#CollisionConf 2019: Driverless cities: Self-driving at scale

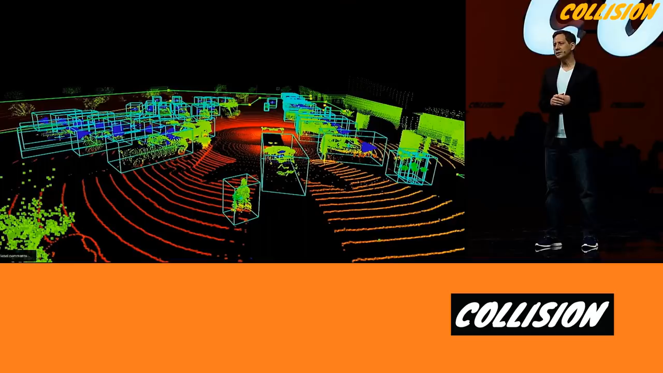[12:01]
LiDARs are one of our most important sensors because they directly measure distance with high resolution and can operate in complete darkness.
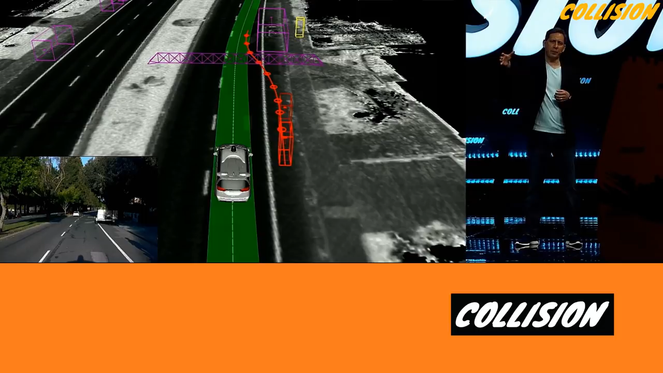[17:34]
In this example, we're able to understand how a parked car up ahead may affect the behavior of others. From that, we're able to anticipate well in advance that the cyclists will want to merge into our lane. And deep nets are letting us interpret more nuance in the road than ever before. We can use contextual information, like the relative position of one road user to another, as well as many other signals, such as subtle changes in speed, to make more accurate predictions of what others will do next. Now, planning.